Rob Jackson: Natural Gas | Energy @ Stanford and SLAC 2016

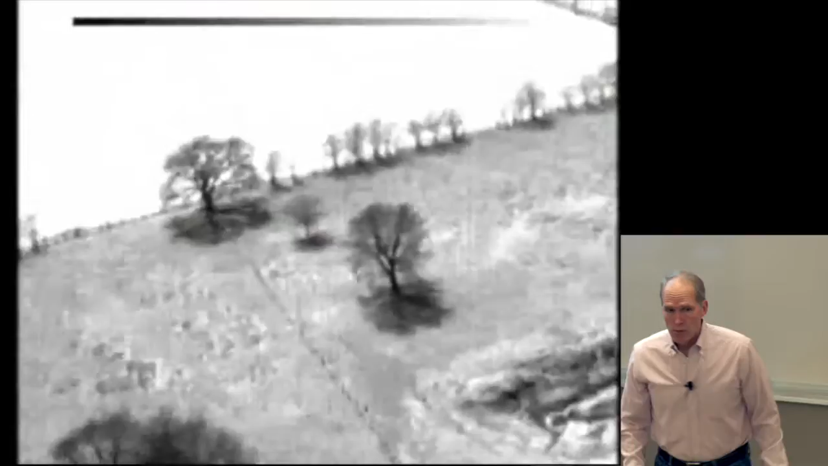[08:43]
So you're flying over a well pad. That's an emission. That's not normal. That's unusual.
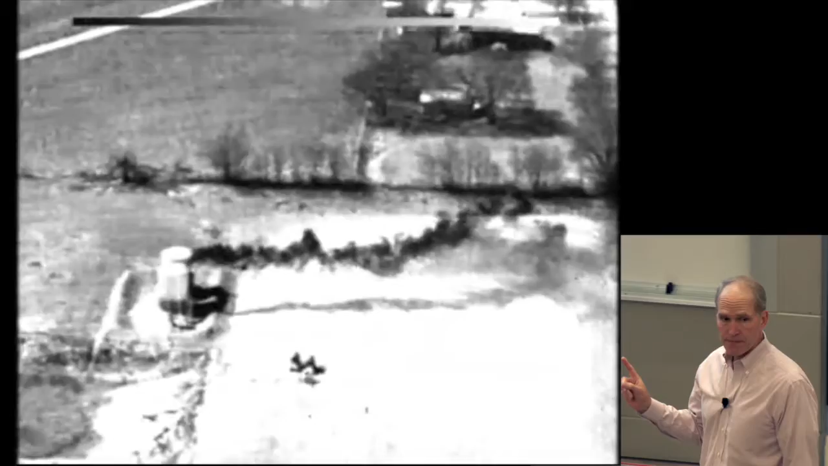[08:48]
That's not visible with the naked eye. All right, so those are thermal. It's an infrared image.